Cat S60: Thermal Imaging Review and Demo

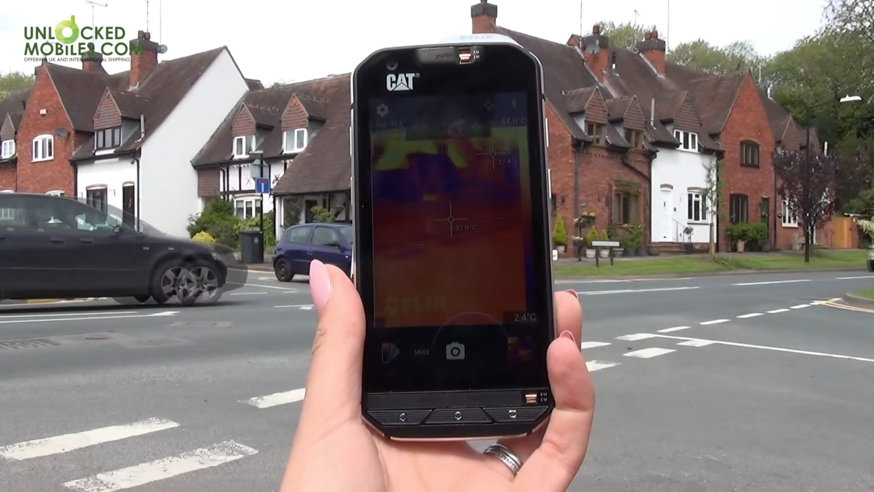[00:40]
The app can be used in a variety of ways, the most popular of which is to highlight temperature contrasts of hot and cold spots, showing the sensors reading in real time within the camera interface.
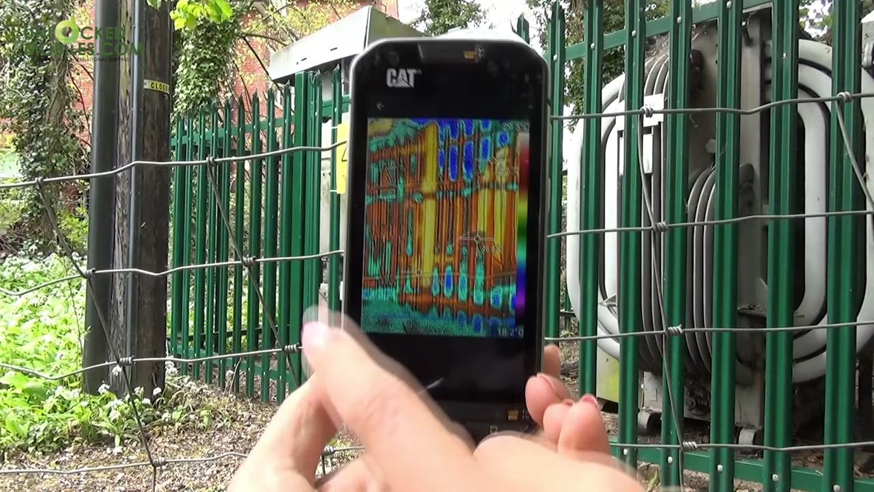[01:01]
When capturing the video stream the handset is also using a regular video sensor to stitch a video overlay onto the thermal imaging providing details of thermal shapes and giving a more natural feel.
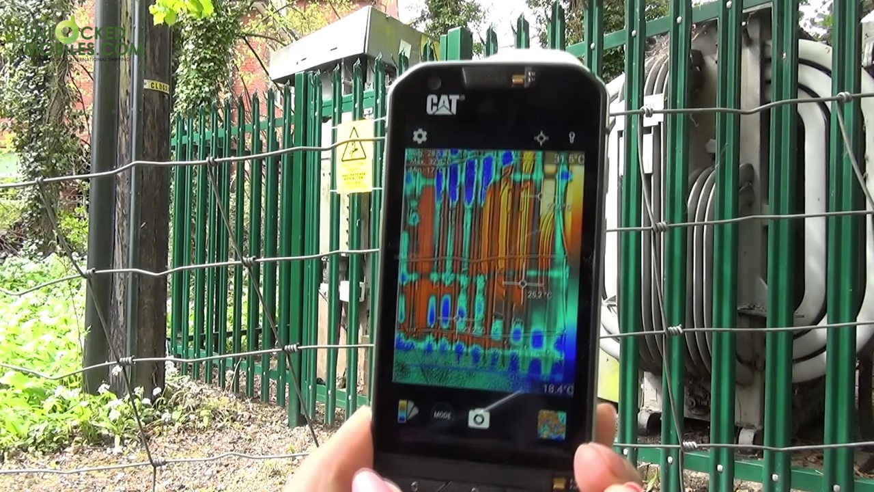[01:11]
On screen: scale bottom 18.4°C
The temperature range displayed on the right hand side like a colour map with average
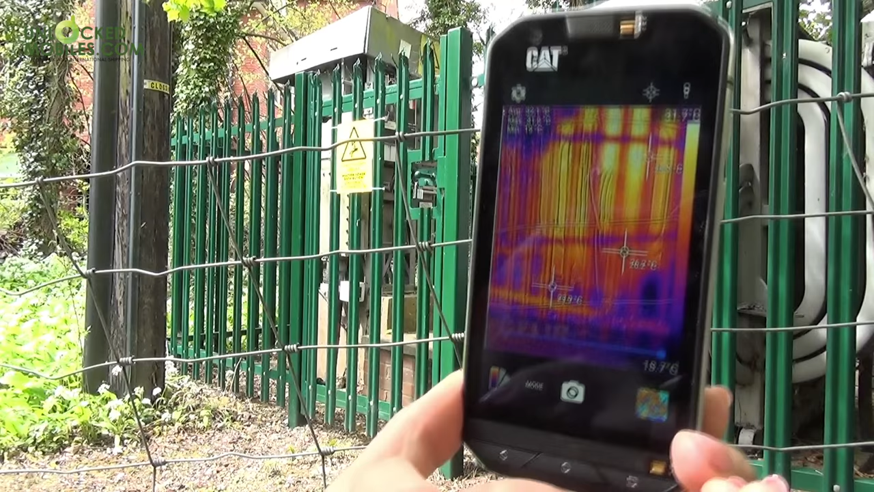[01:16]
temperature readings displayed on the 4.7 inch 1280 by 720 display.
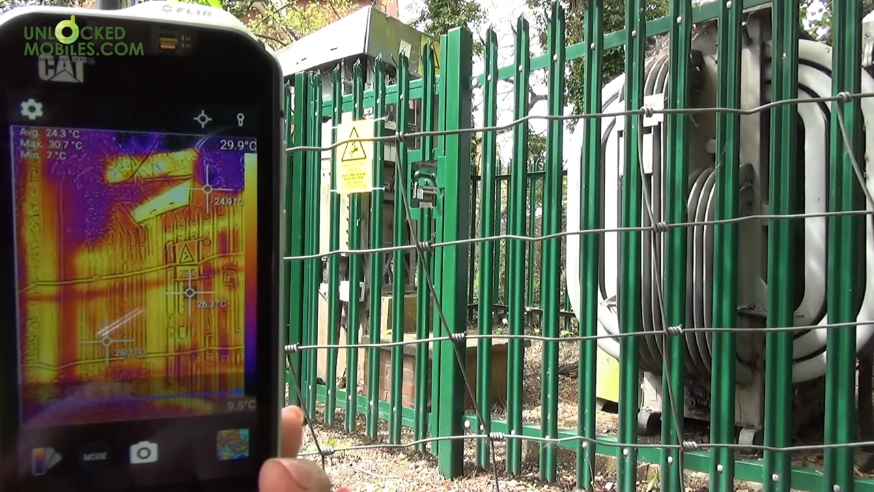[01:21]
On screen: scale top 29.9°C, scale bottom 9.5°C
There is the option to look at the temperature of a specific area in the photo thanks to multiple temperature spot meters.
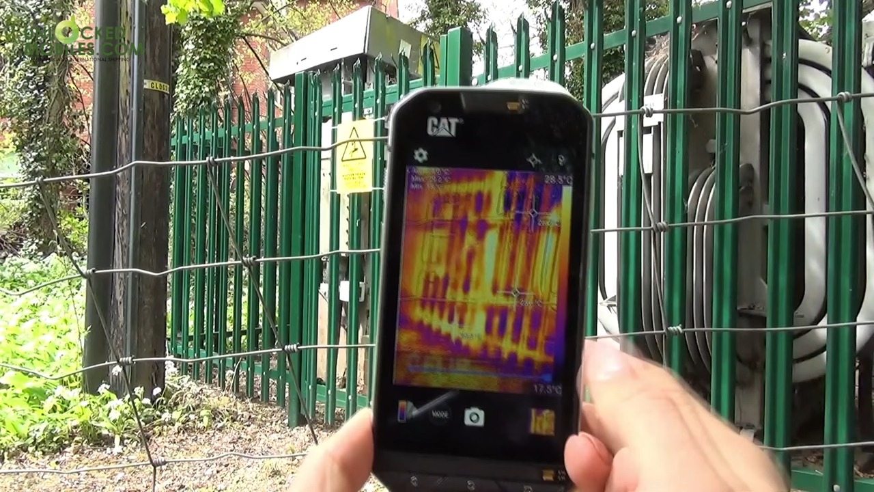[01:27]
The best part is that when you take a thermal photo you can easily switch between thermal
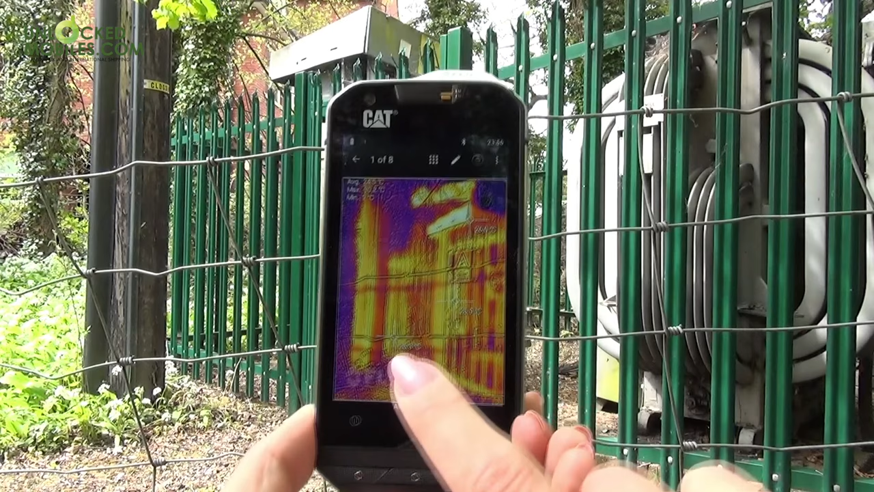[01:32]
and standard photography by swiping up as the 13 megapixel camera is capturing at the same time as the thermal sensor.